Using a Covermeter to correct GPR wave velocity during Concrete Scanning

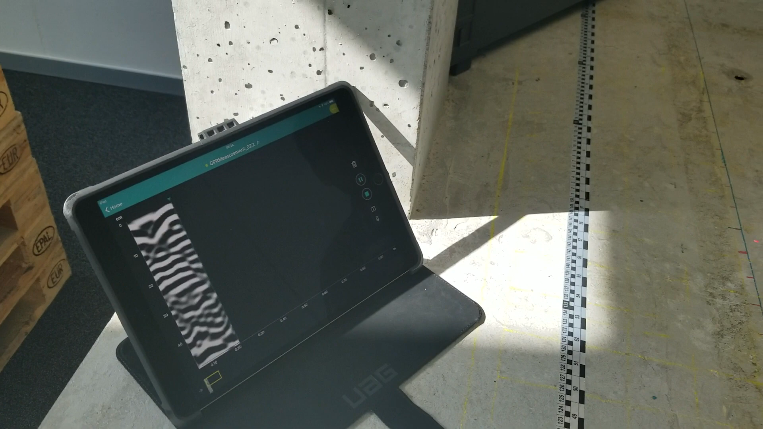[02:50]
As I start to move it, it'll start to record my hyperbola, which are representative of rebar.
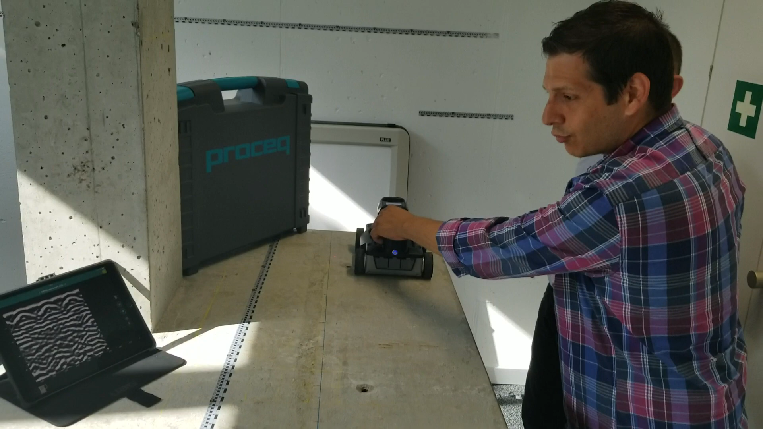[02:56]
And so as I'm going back, right, here's one signal.
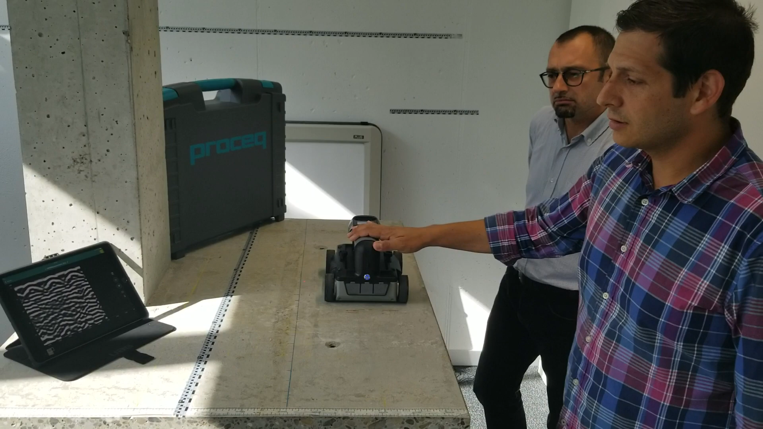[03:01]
Okay, here's another signal. You can see this on the actual screen, right?
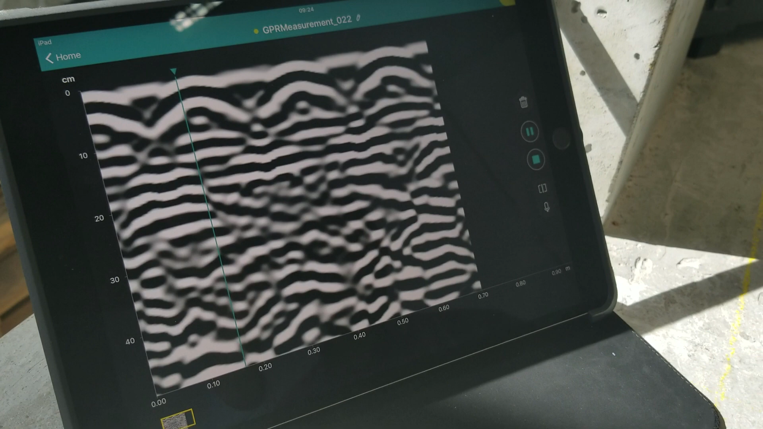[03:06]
So there's the top of one, there's another one at the peak, there's another one.
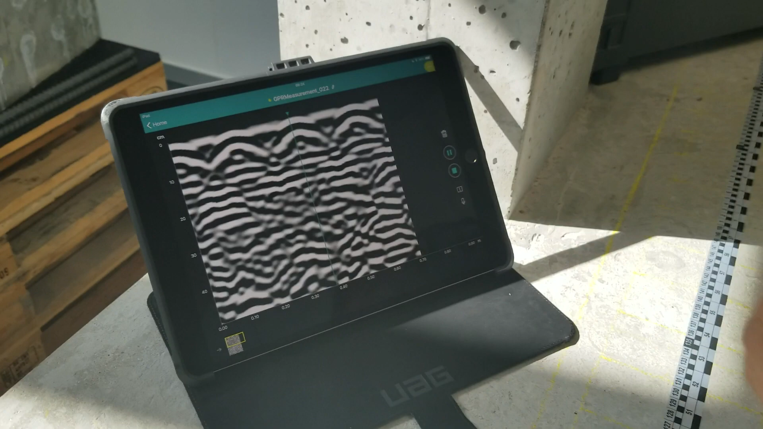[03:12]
So how deep are these actually within this slab right here? So in order to find that out, we're not going to use the dielectric, really.
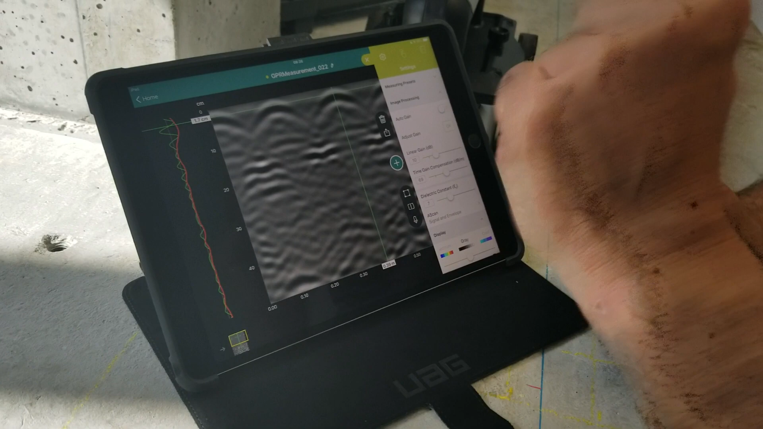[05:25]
I appreciate the A-scan on the left.
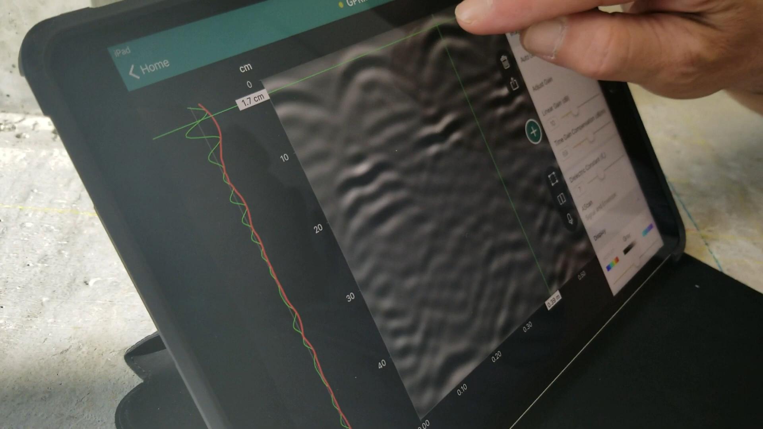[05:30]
Our approach in ProSec is use
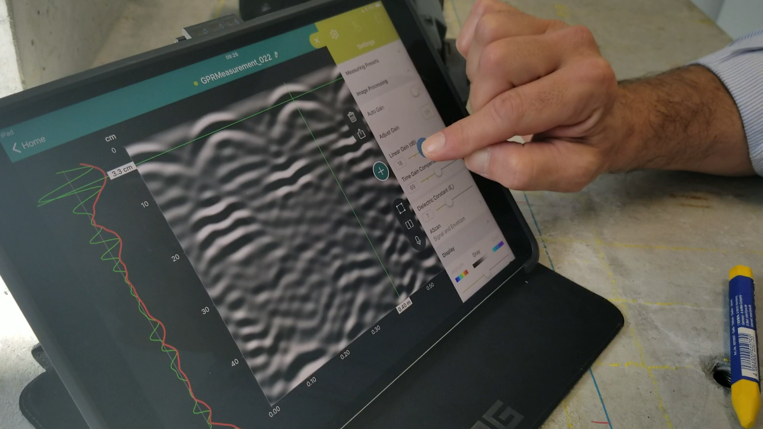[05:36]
the envelope curve and not only the signal curve.
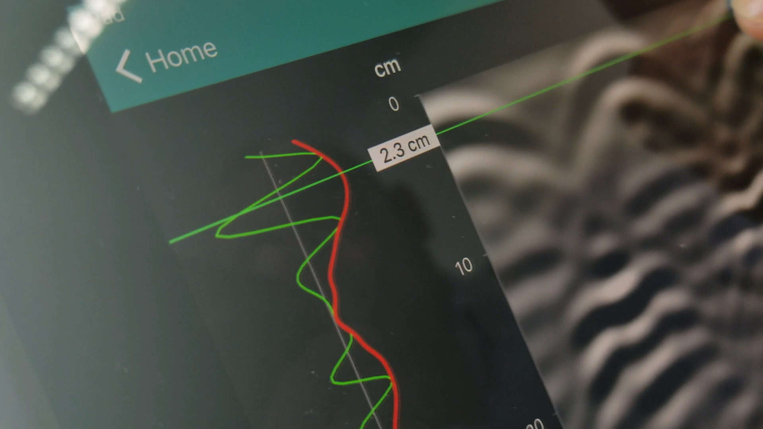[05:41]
And it simplifies things so that you basically pinpoint the maximum of the envelope curve.
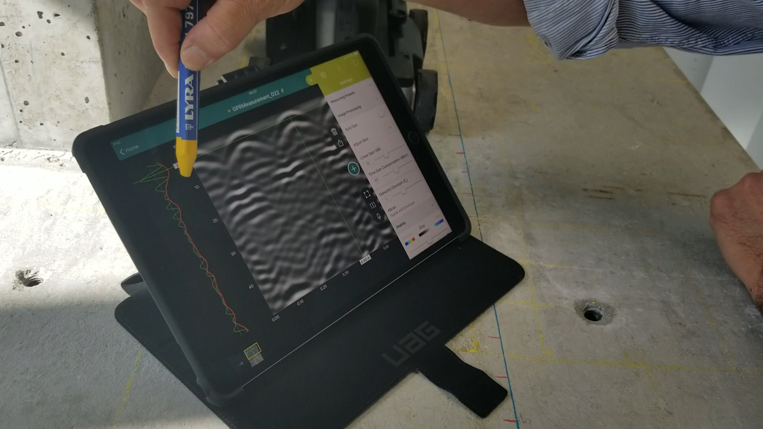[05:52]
That is exactly the same criterion
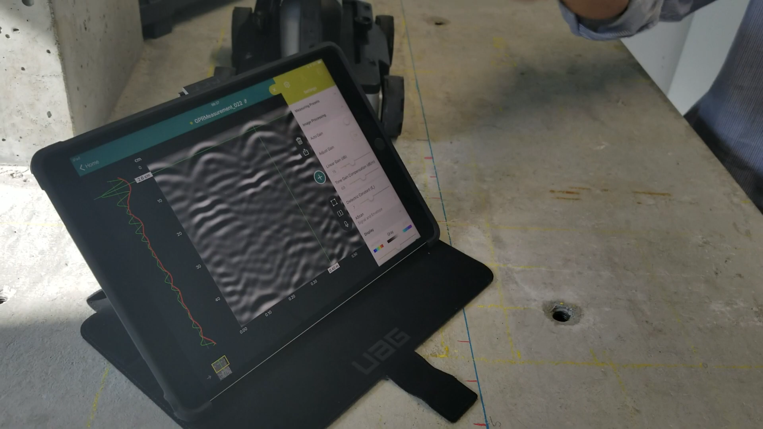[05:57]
used for assigning the ground reflection.
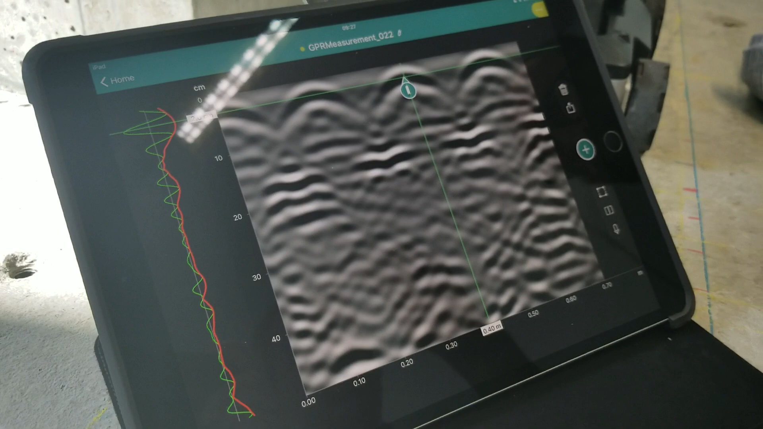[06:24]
And then how do we adjust that to 23 millimeters? Because this is a little bit off, right? Okay. For what we have there.
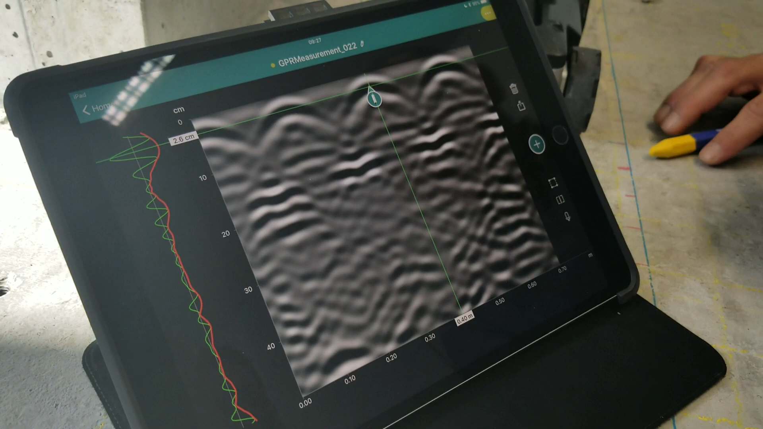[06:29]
Okay. If you want to put it in for 23, what do you do? We got a simplified procedure
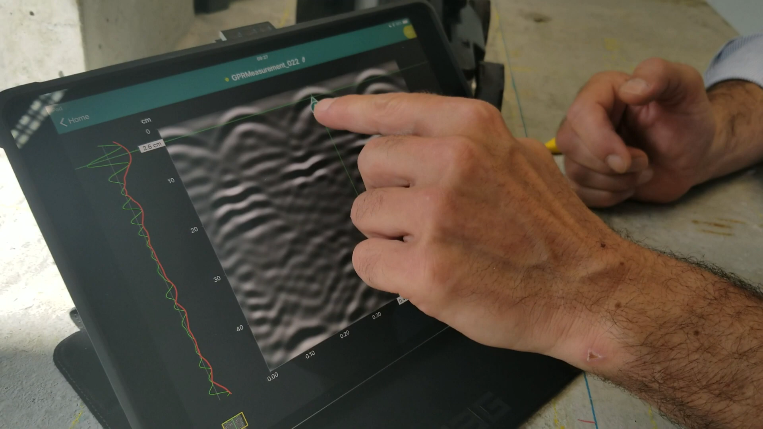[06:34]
when assigning a known depth.
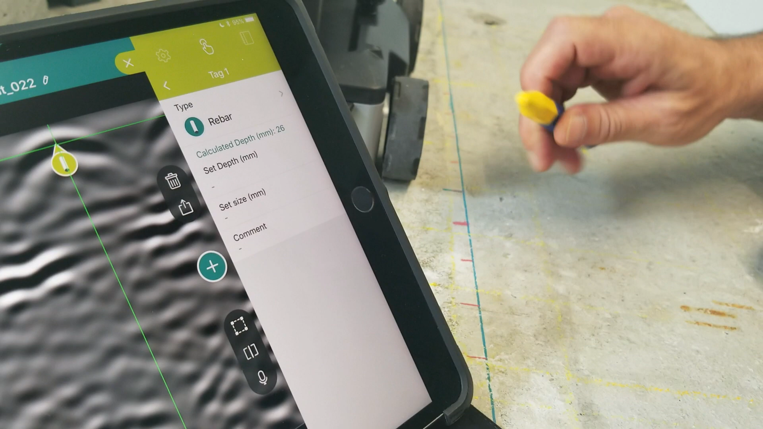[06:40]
At the moment, I have a calculated depth of 26 because I happen to have a dielectric constant of 7.
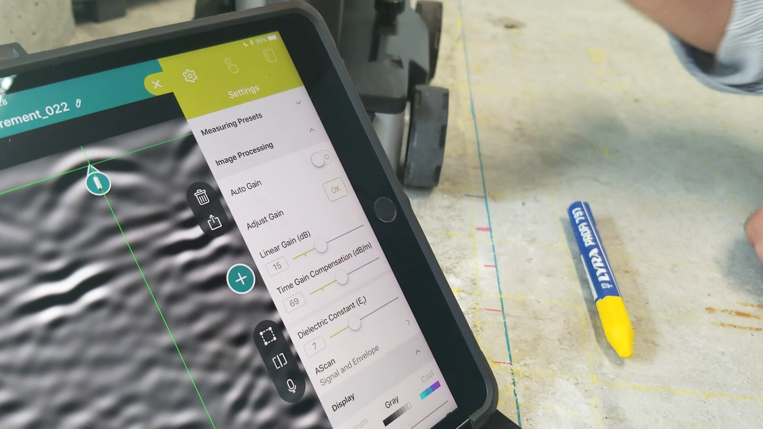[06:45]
It was just there.
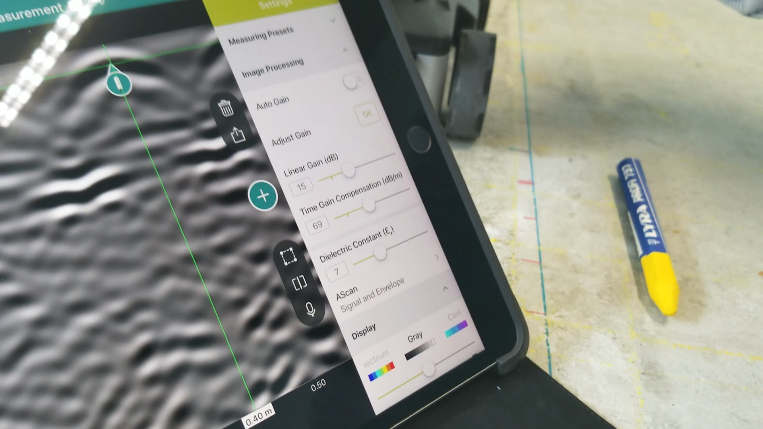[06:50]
Okay, but now if I say that this depth is not 26, but it's 23, my dielectric
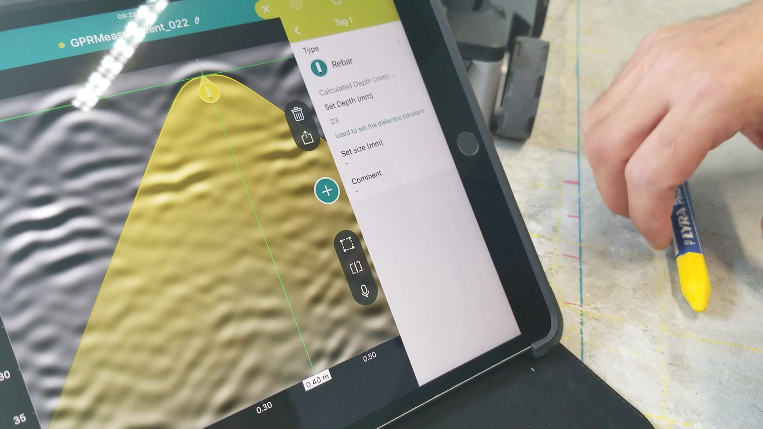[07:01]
constant will be slightly modified to 8.8 as a matter of fact.
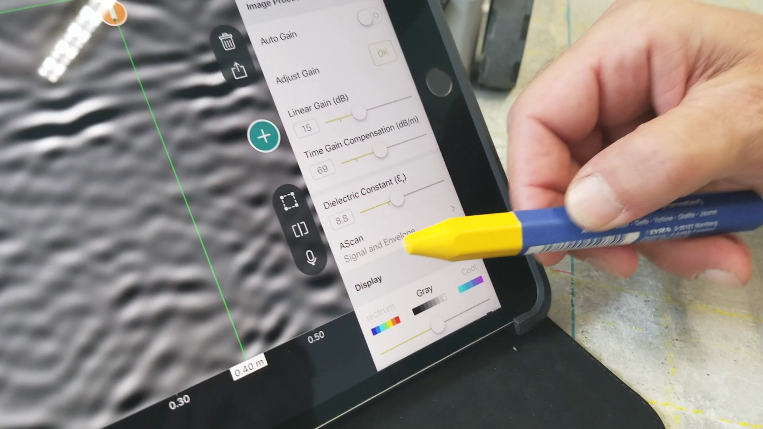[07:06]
Okay. Recent block.
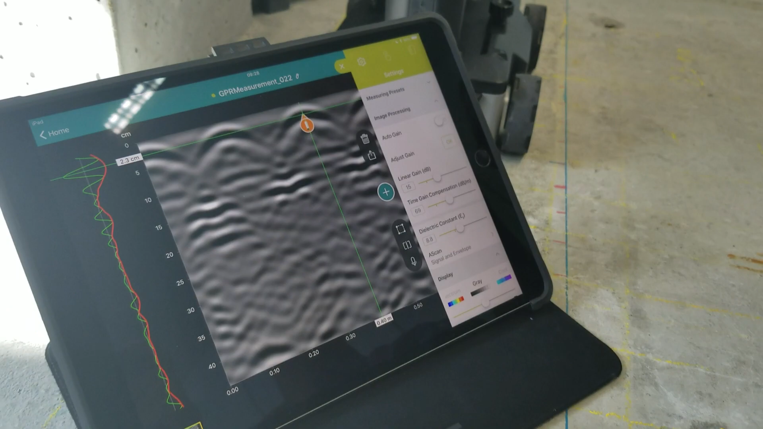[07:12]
Right. And so that's put that actual target in its place that we know to plus or minus one millimeter.